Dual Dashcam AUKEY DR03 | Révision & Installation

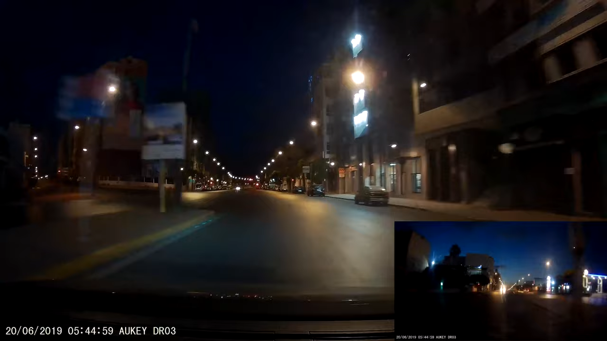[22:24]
Et voilà ce que ça donne en fait au niveau de la nuit. Je pense que vous remarquez que la qualité elle est assez correcte également, donc on peut bien distinguer tout ce qui est détail de l'entourage, donc sans aucun problème. Donc voilà tout, j'espère que ça vous donne un aperçu de ce qui en est au niveau de la qualité, que ce soit pour le matin ou le soir.